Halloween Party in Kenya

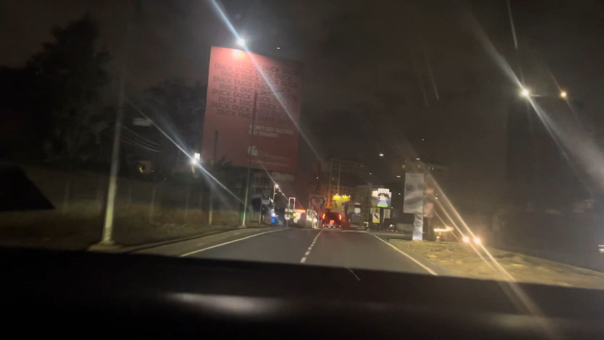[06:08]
रात के 11 बजे और यहाँ नैरोबी की सड़कें देखिए थोड़ी सुनसान हो जाती है,